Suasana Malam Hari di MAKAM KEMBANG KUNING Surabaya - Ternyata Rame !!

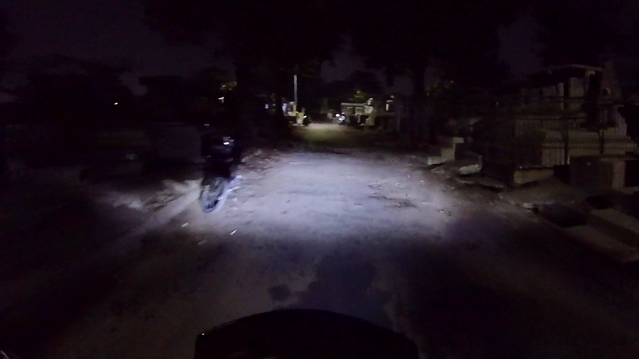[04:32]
Oh ini ada bapak-bapak juga Coba teman-teman Kelihatan atau enggak ya Ini banyak Cewek-cewek asli dan cewek kaww Disini berkumpul Wah ditanya-tanya di sebelah
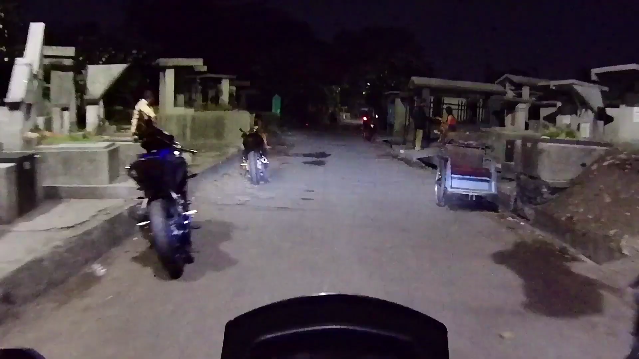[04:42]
sini Rame teman-teman Ya seperti ini Nah ini sebelah kiri juga ada Cewek ternyata disini Ini juga ada Sebelah kiri Nah ini Cewek ini teman-teman Ternyata Ini juga cewek Sebelah sini Oh ternyata sekarang Dolinya pindah di sebelah sini Teman-teman Nah ini ada Banyak ini Oh
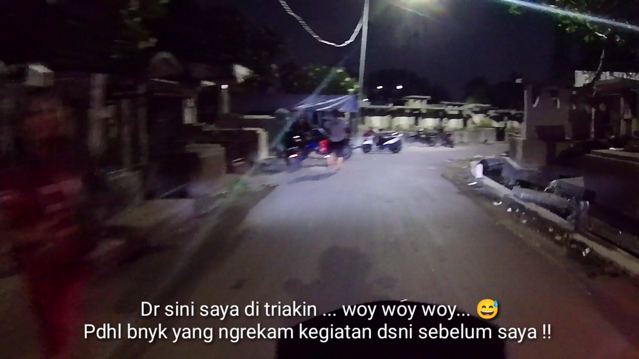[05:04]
ditawar-tawari saya Betul saya sama istri saya loh Ada yang panggil-panggil saya
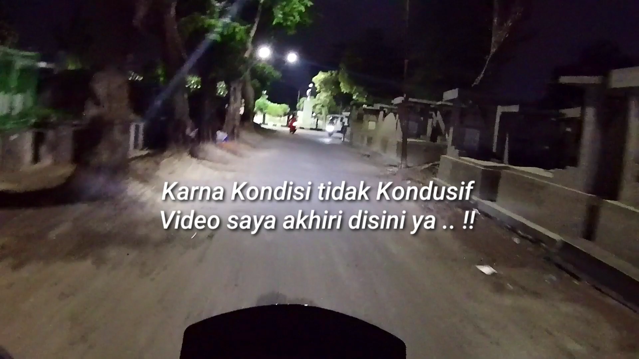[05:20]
Saya sepertinya mau dikejar Saya sepertinya mau dikejar